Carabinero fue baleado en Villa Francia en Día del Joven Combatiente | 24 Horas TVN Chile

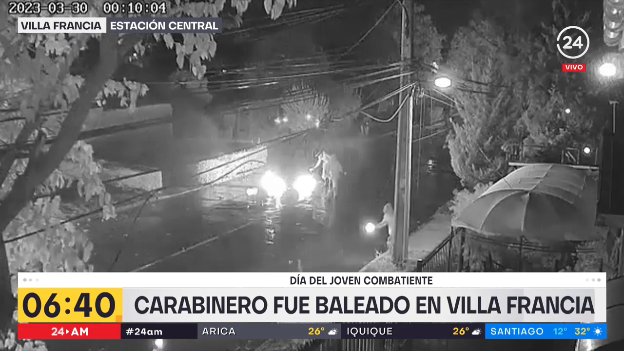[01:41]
Posteriormente es ahí cuando ya comenzaron los incidentes, sobre todo a través de barricadas, bombas módulos y gran cantidad de disparos. Llamó la atención el alto poder de fuego de los delincuentes. Vamos a revisar el ambiente para que escuchen los disparos que fueron percutados ahí en Villafrancia.